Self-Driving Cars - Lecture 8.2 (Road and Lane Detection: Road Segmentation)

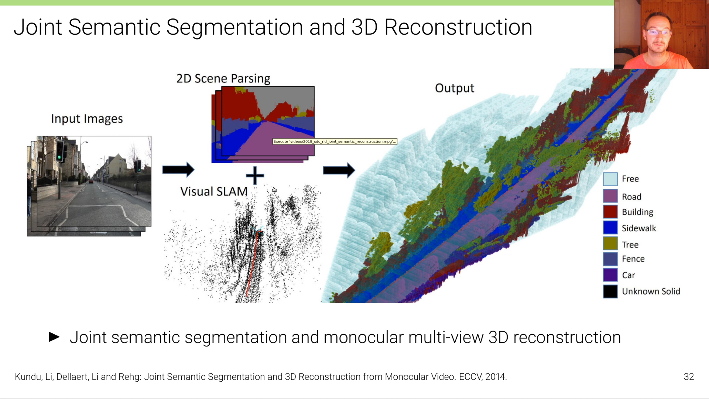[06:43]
and at the same time computing a local map using slam techniques and then fusing this information into a semantic 3d map
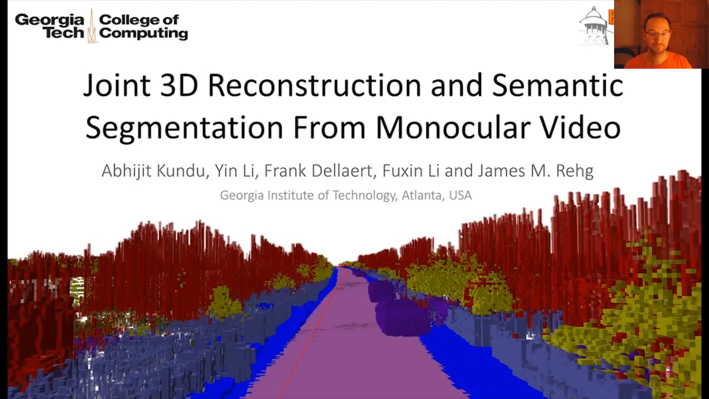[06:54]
and this has been done in this work here for example
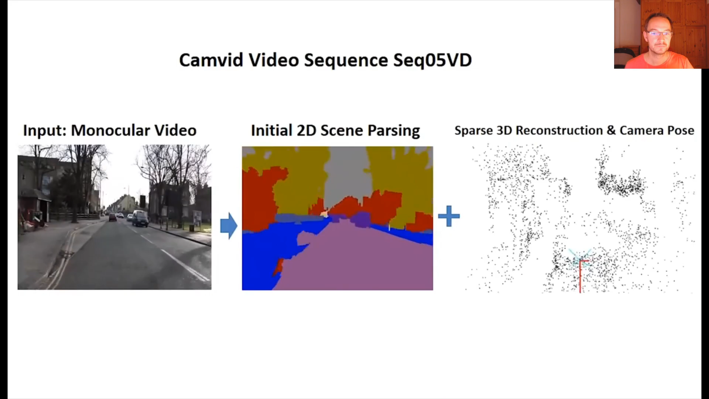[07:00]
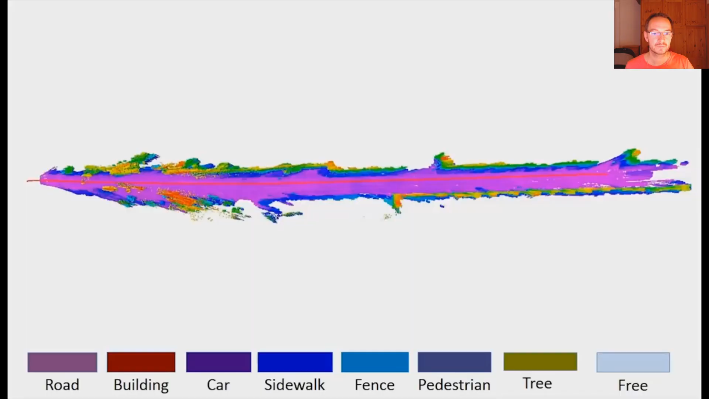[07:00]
it's also one of the earliest works in this area where i can see that such a voxelized
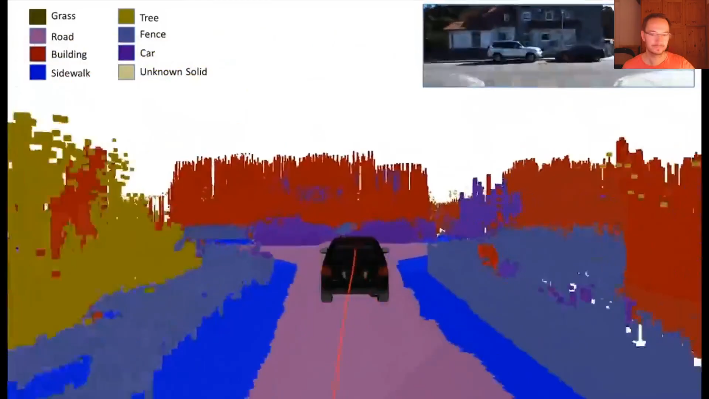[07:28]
okay and finally what i want to show you also is that of course it's also possible to define the semantic class labels specific to the self-driving problem so for example here the segmentation with respect to the road is not only with respect to the road in general but it's with respect to the particular lanes so here a semantic segmentation model has been trained to not just distinguish road from the rest but to